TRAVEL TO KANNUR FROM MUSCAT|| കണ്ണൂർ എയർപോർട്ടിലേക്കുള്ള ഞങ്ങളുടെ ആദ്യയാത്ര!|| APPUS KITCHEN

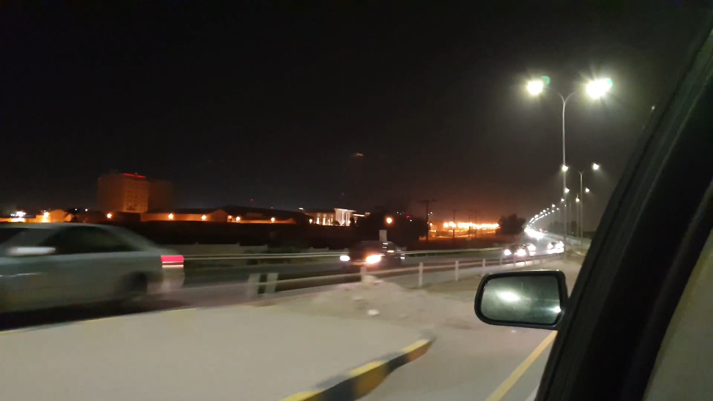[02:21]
അപ്പോൾ ഹോട്ടലിൽ നിന്ന് ഭക്ഷണമൊക്കെ കഴിച്ചിട്ടാണ് ഞങ്ങൾ എയർപോർട്ടിലേക്ക് തിരിച്ചത്.
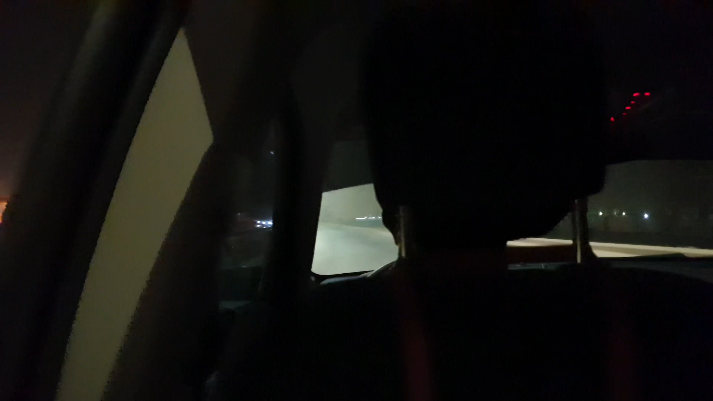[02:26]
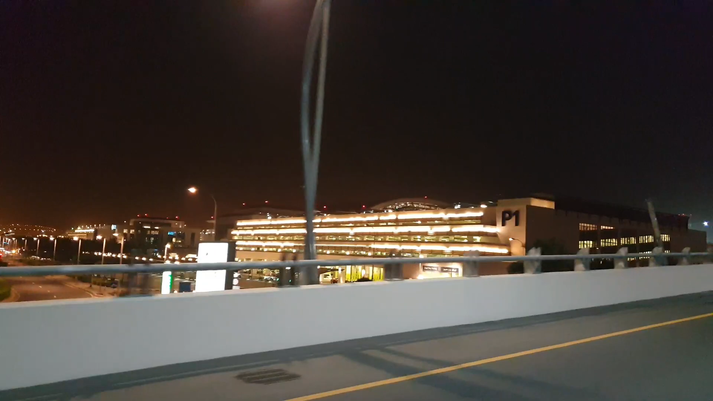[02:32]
മസ്കറ്റ് ഇന്റർനാഷണൽ എയർപോർട്ടിലേക്ക് നീങ്ങുകയാണ്.
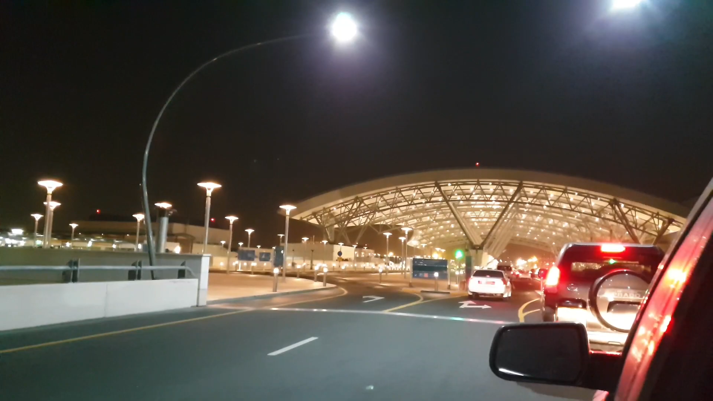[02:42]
ദൂരെനിന്നേ പ്രകാശത്തിൽ മുങ്ങിക്കിടക്കുന്ന എയർപോർട്ട് കാണാം. അപ്പോൾ ഞങ്ങൾ എയർപോർട്ടിൻ്റെ മുന്നിലെത്തിയിട്ടുണ്ട്.